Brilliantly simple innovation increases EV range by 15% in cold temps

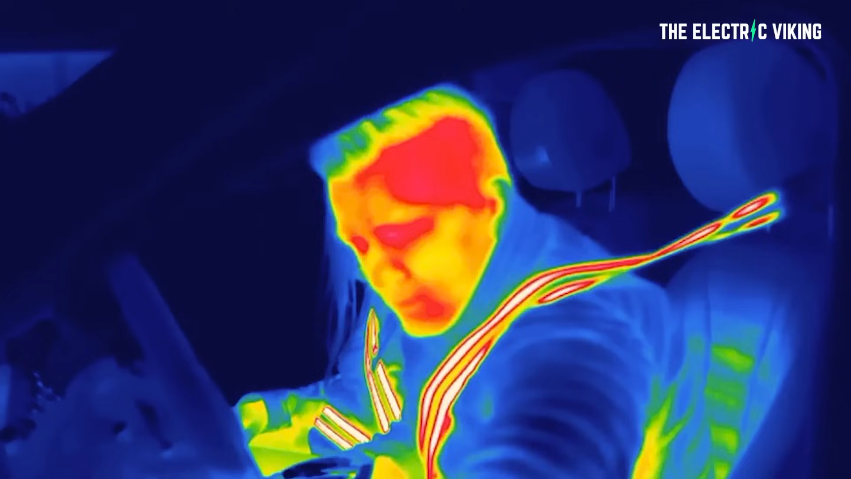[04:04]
Using only 70 watts of power,
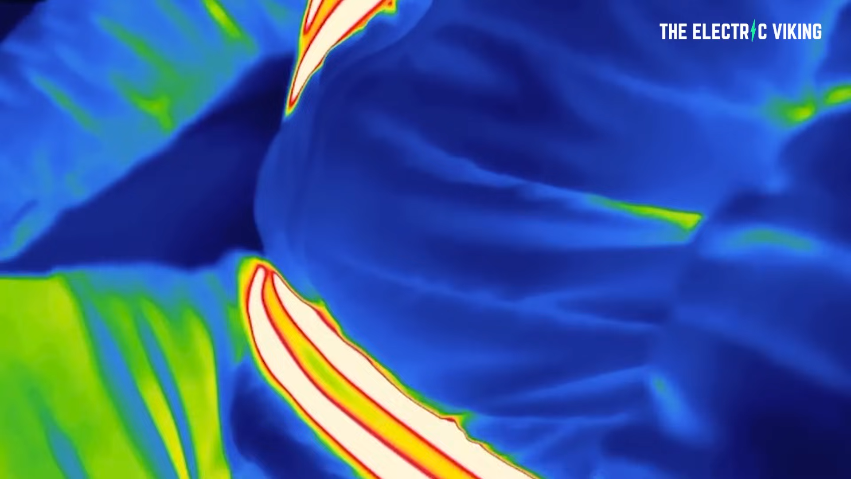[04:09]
the seat belts can be heated up to 40 degrees Celsius, which is 104 degrees Fahrenheit.